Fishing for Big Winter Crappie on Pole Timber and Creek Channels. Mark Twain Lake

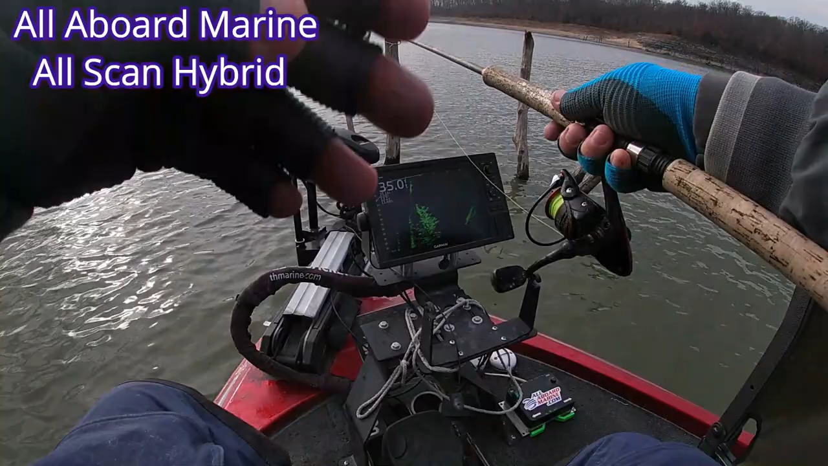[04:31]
And he was sitting there and I dropped it right down and he swam about a foot or two and popped it. Huh. And I saw him coming. And he smoked it.
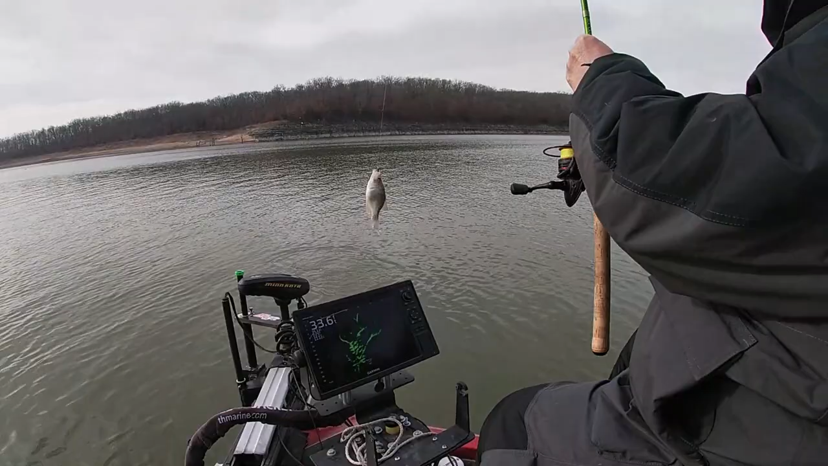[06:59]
There's a large boy. Yep, right there. Spin around here and I'll throw him in there for you.
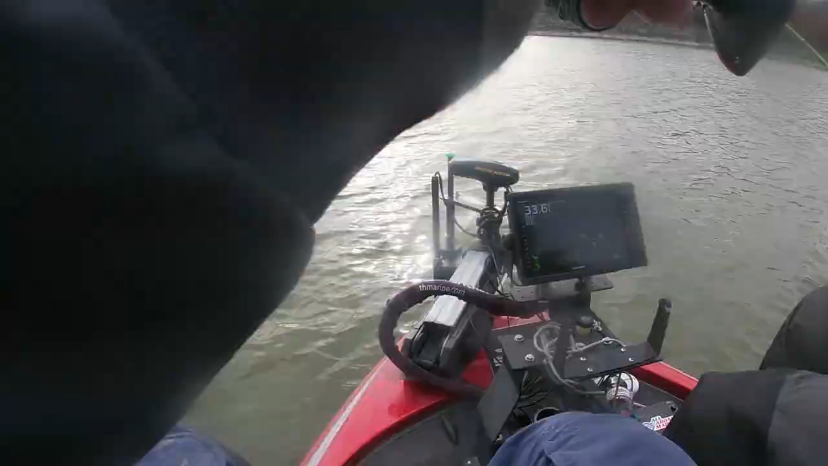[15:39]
Got him. Didn't even feel it. I couldn't tell if he hit it or not that time. I just couldn't see him well enough. Yep.